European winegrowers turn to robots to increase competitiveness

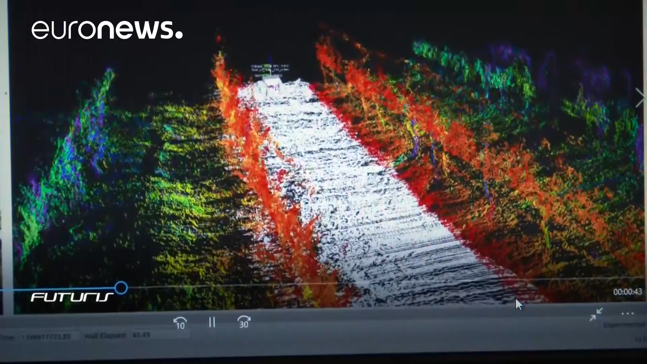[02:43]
It makes it possible to assess every year the behavior of each plant and the quantity and quality of the grapes. In the end, this can provide a huge database about the vineyard that is more accurate.